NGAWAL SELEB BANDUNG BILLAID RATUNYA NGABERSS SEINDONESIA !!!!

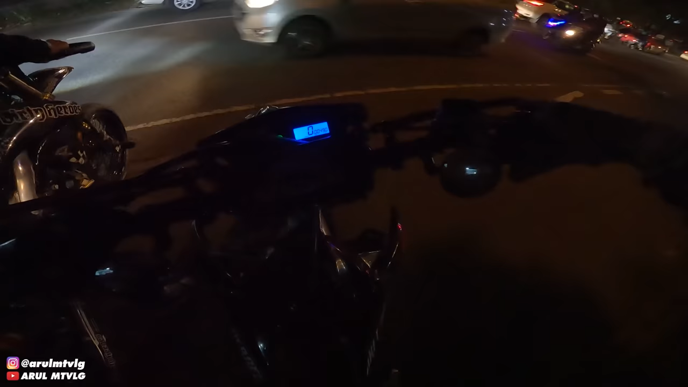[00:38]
Yang satu pakai 4,5, yang satu pakai enggak tahu itu motor apa.
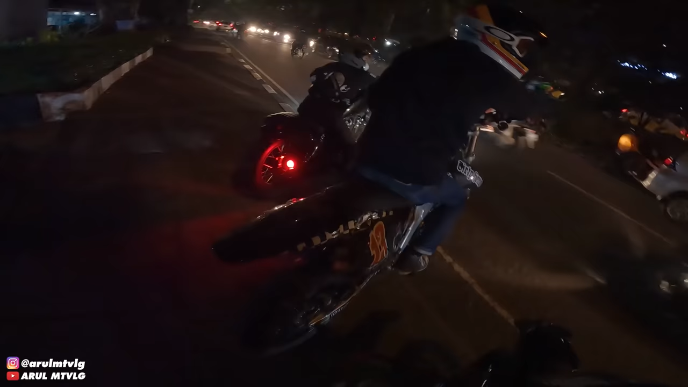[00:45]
Jadi kita mau NR ke 72. Akhirnya NR lagi. Ini yang di depan 4,5 ini.
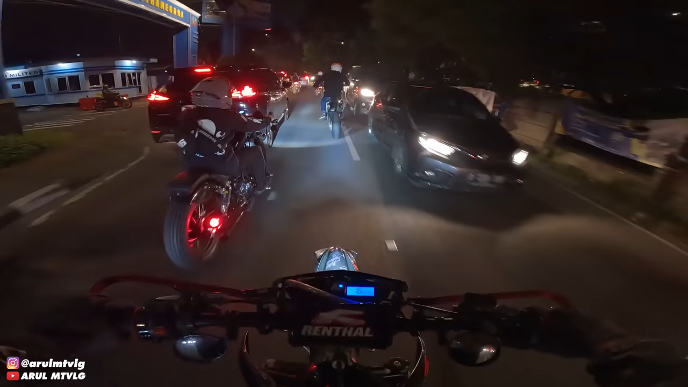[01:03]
2,5, 4,5 yang itu enggak tahu berapa.